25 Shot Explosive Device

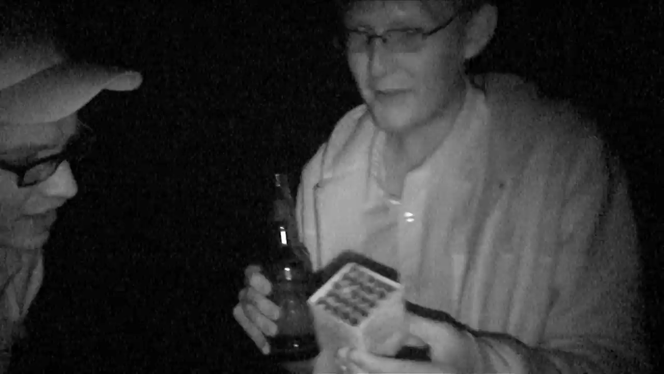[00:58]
So what we're going to do with this 25-shot explosive device is set it down in the field here
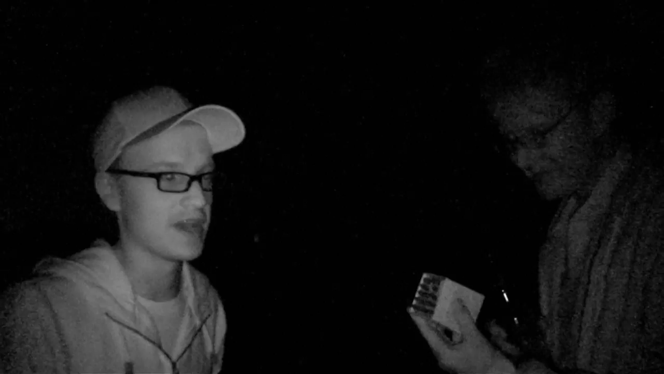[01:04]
and we're going to light the wick and then stand back and see what happens.